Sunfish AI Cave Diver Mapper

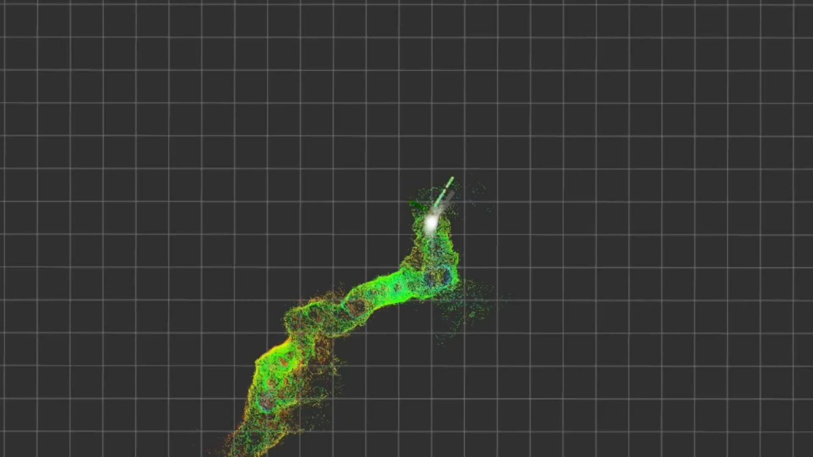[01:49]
The first step is to look around using sonar to create a 3D view.
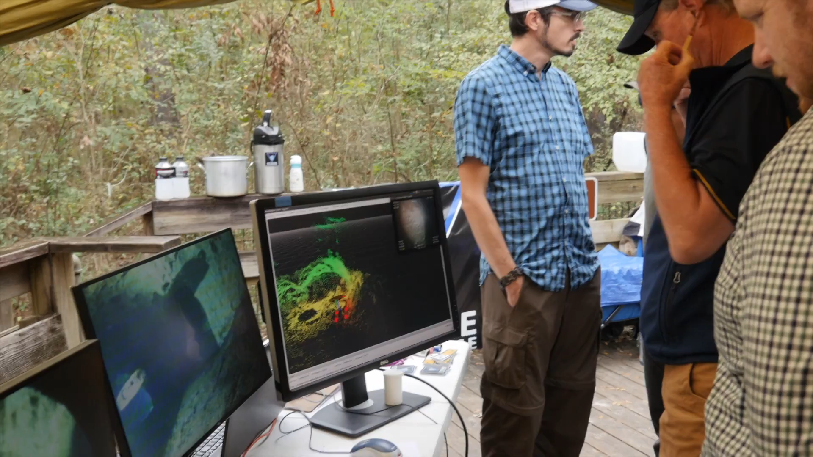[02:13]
But it must choose a route that will get it there while exploring all possibilities.
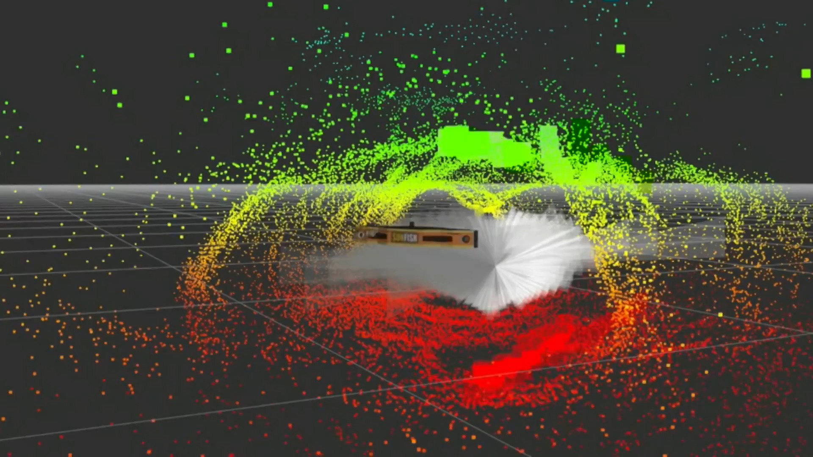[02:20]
Using these behaviors, the robot can discover dead-end tunnels, back up, and try again until it finally finds a route forward.